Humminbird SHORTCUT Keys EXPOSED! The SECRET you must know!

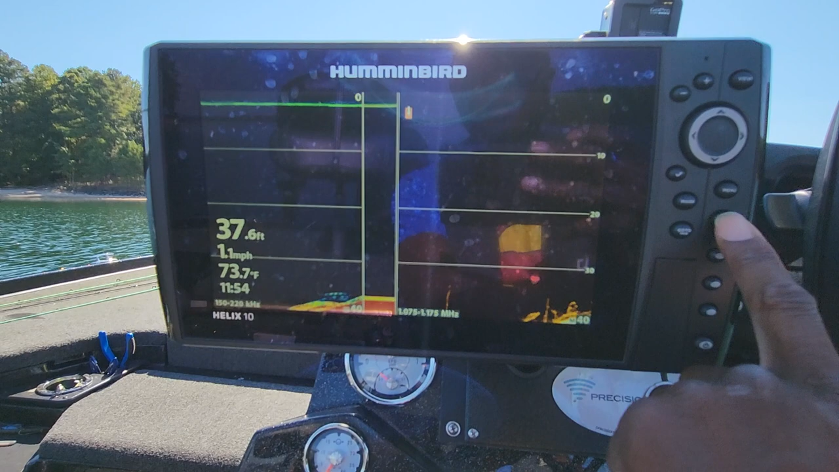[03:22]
On screen: depth 37.6 ft, water 73.7°F, speed 1.1 mph
it will scroll through the additional windows so say for example I'm on my
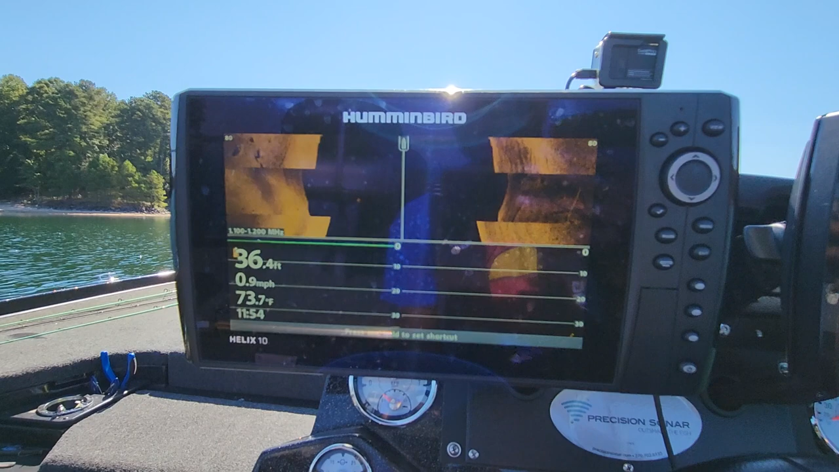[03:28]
On screen: depth 36.4 ft, water 73.7°F, speed 0.9 mph
main screen I see something and I want to go directly to a full screen of my
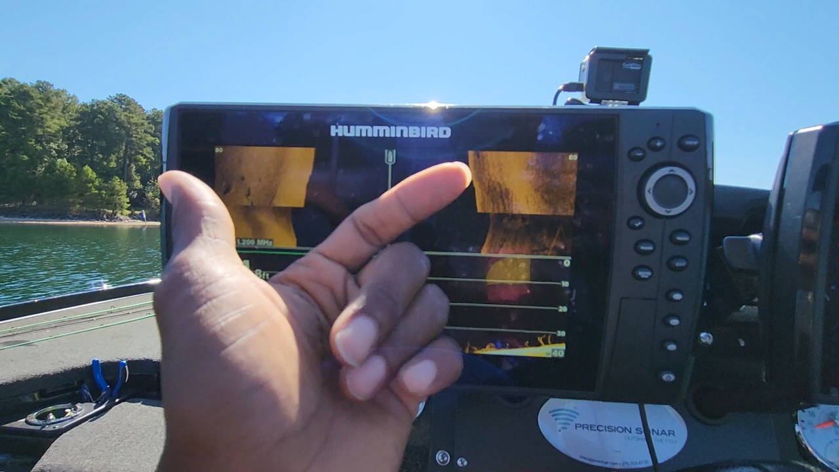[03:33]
side imaging I just hit this exit key twice and I know even though I'm here on my first screen I hit this twice one two I'm
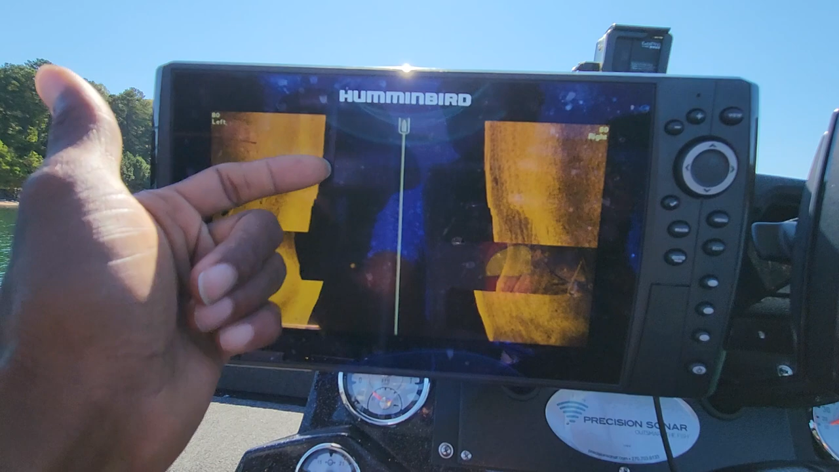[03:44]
now on full side imaging and I have that memorized I know that so if I have gone
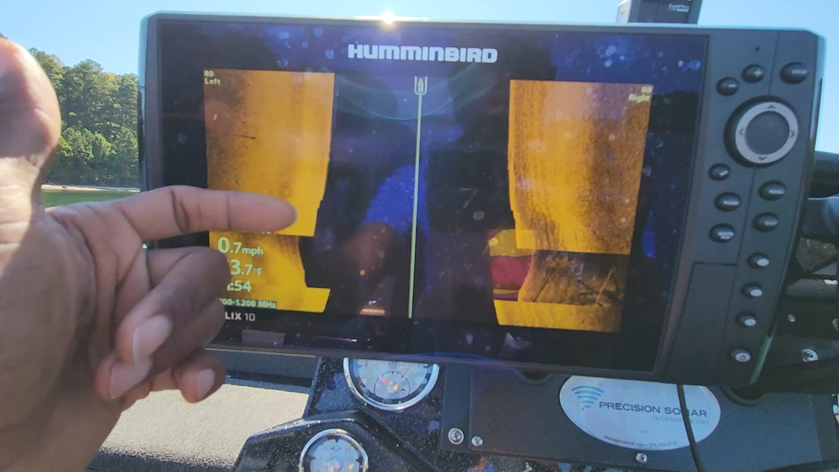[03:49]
On screen: speed 0.7 mph
across something and I miss it on my first pass now when I come back around again I can go ahead and hit that
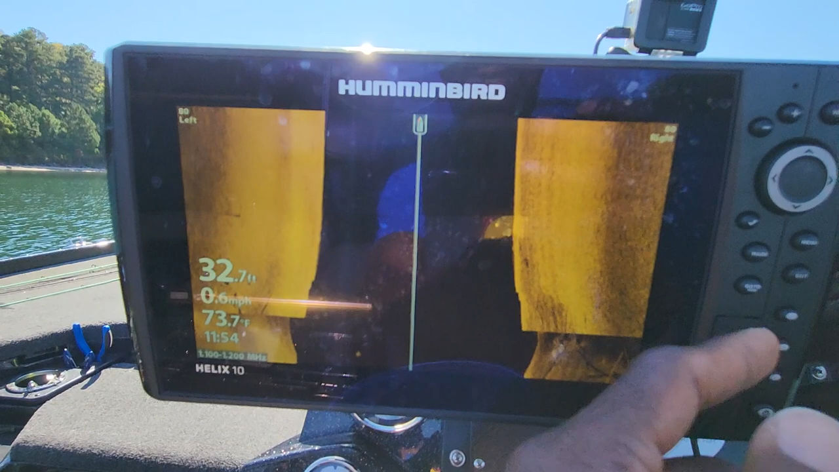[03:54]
On screen: depth 32.7 ft, water 73.7°F, speed 0.6 mph
with my side imaging alright so the other thing of course you guys know that if you
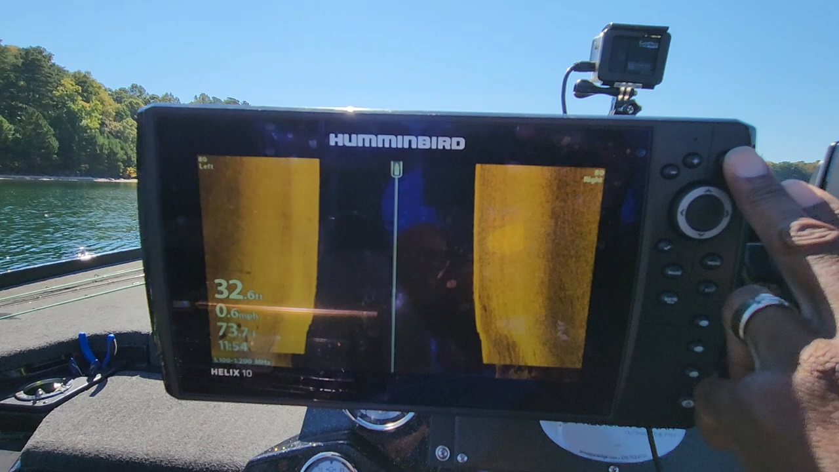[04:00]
On screen: depth 32.6 ft, speed 0.6 mph
hit your view button then it will scroll back in the opposite direction that you just came from but